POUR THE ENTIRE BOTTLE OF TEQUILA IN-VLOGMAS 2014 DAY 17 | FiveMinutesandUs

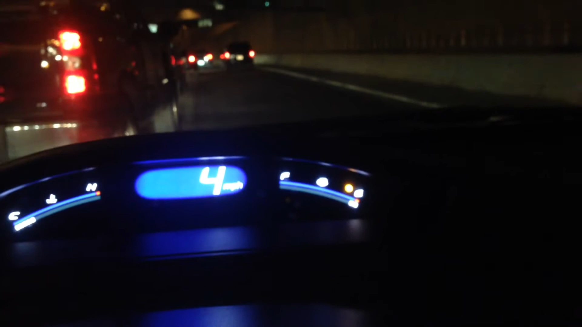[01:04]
my yellow orange dot is on to let me know that I'm low on gas. So hopefully I don't run out of gas. Running out of gas is something that I am scared of.
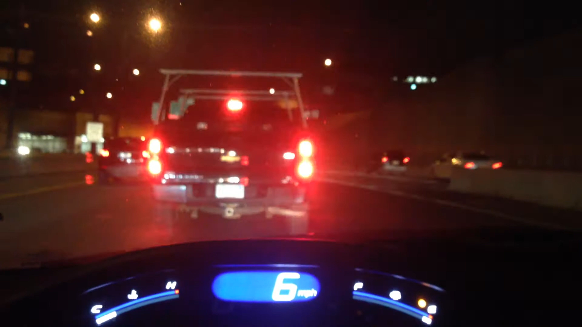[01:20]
It's really not, I don't know, it's just, it wouldn't be fun, especially in Boston.
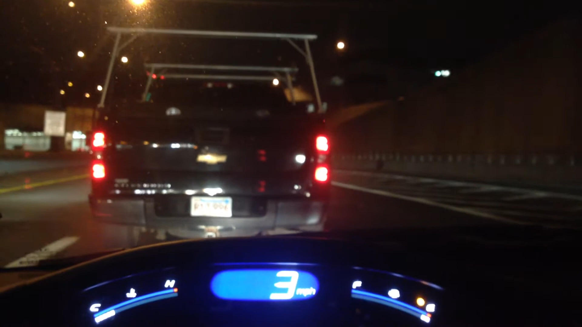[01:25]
So yeah, hopefully I make it home, we'll see. I have one line left.
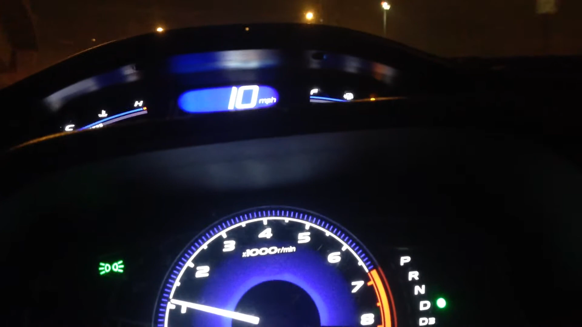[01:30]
I'm going, 10 miles an hour? You guys see all the traffic up there.